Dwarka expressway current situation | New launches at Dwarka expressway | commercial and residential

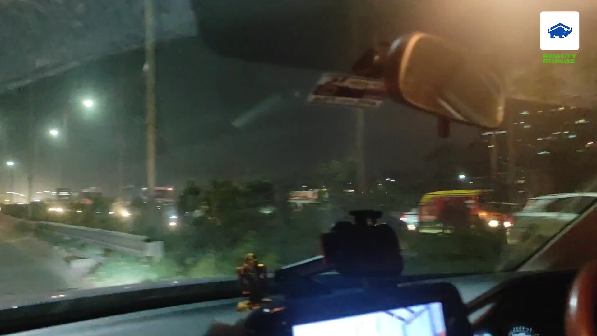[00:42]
So you can see here, the West Sector, 88, straight, 92-95, and New Urgaon is on the right side, and IJ Airport is on the right side, 10-15 minutes, 15 minutes distance.
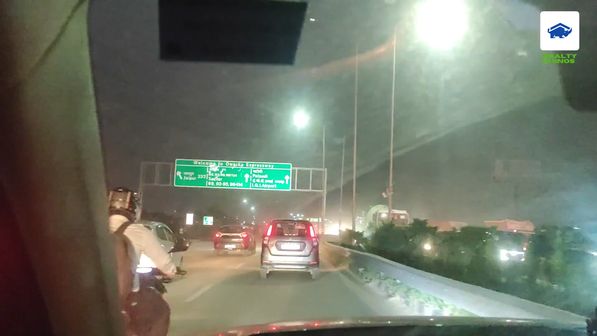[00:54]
And the right side is on the right side, and the DLF is on the right side,
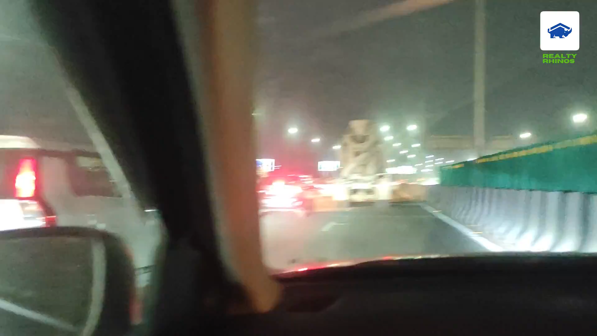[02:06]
And this is also connected to Dwaraka Expressway, and then, New Gurgaan is going to go via underpass.
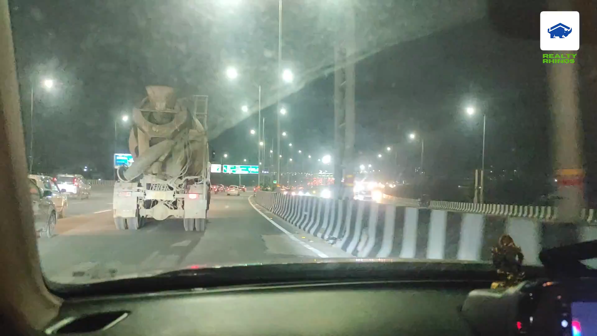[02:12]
And you can see, in front of Dwaraka, sector 88, 92, 95, 99, 114, those things are going.
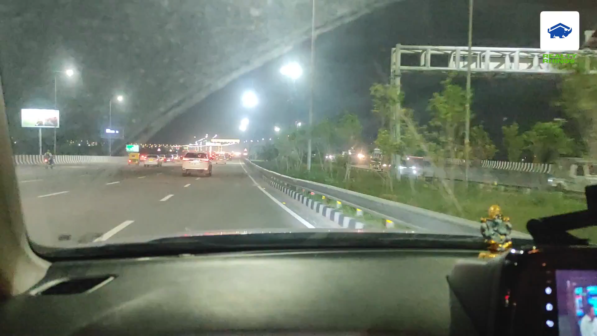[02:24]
And before, actually, you know, Dwaraka Expressway had to go straight, but later on, it has come.
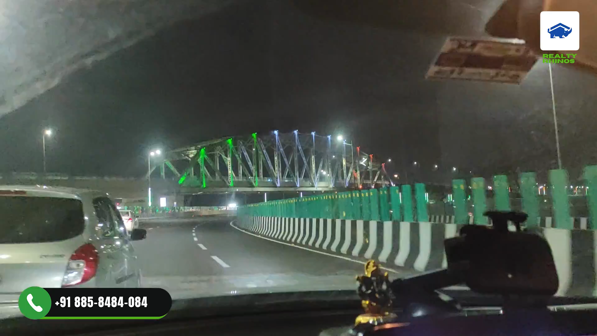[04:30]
And this connects you to Dwaraka Expressway from New Gurdjamaa. And it is also one of the Architect Marvel. And on the right side, we are running sector 36A.